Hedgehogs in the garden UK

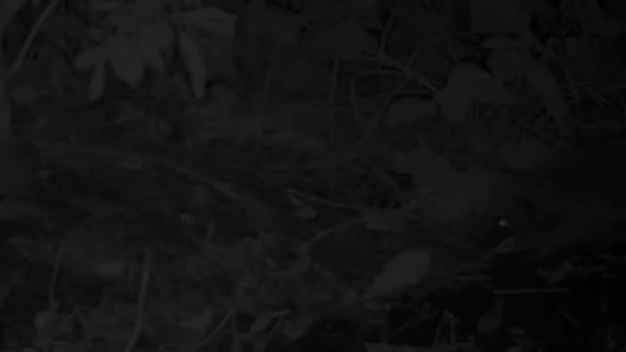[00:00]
we have been trying to attract hedgehogs to our back garden a little nature reserve back garden
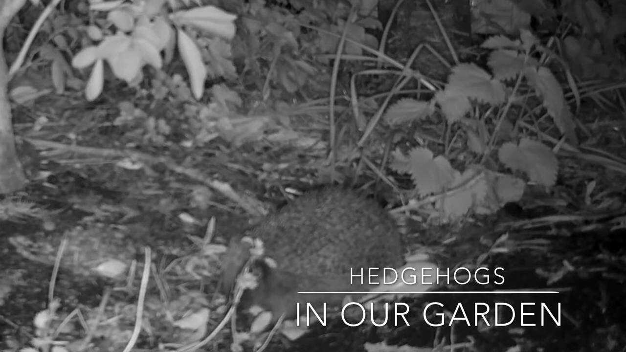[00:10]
for over 10 years and last week we saw two hedgehogs feeding after I'd spiked the lawn I guess
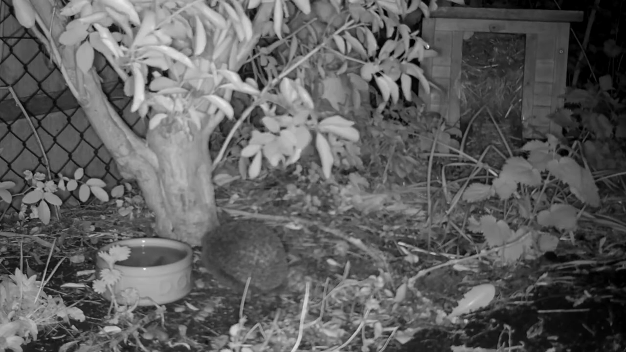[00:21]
worms and and that were a plenty then so we set up a little feeding station on our trail camera and the feeding station consisted of a little bit of dog food dry wet dog food and meal worms and a bowl of fresh water no milk no bread and when we got the footage this morning this was the beautiful thing that we saw there was only one hedgehog at a time feeding but there
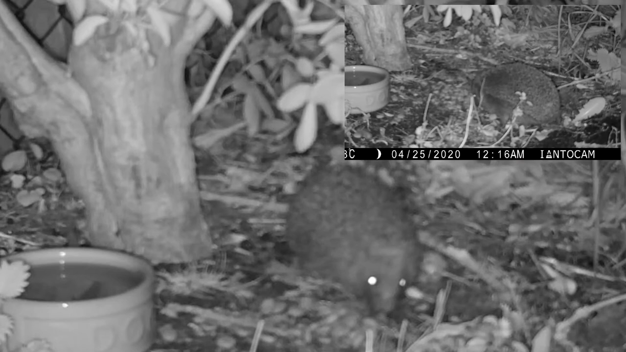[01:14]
get seem to get many cats around here in total the footage captured 52 minutes of feeding it's quite a bit if that's only one hedgehog there were four feeding sessions throughout the night